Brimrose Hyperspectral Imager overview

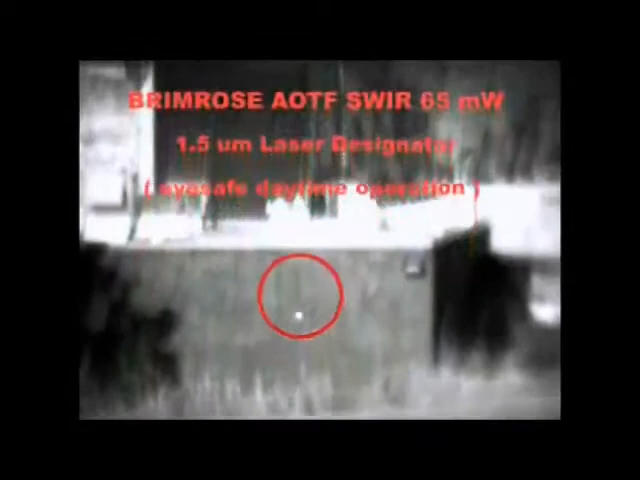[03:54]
IR sensing, for example, cannot see the targeting.
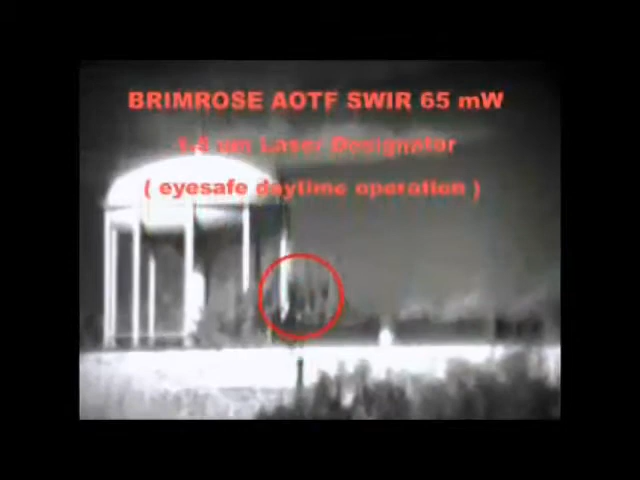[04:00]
Only the acousto-optic tunable filter used on the imager can provide this information.